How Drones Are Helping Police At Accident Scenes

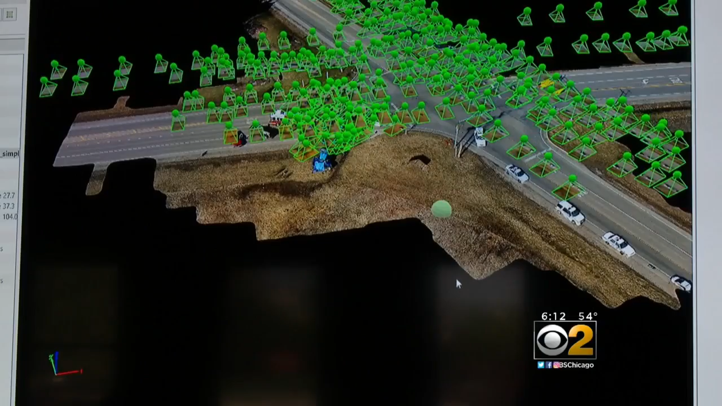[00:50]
THE GREEN ICONS INDICATE WHERE THE DRONE WAS LOCATED FOR EACH PHOTO.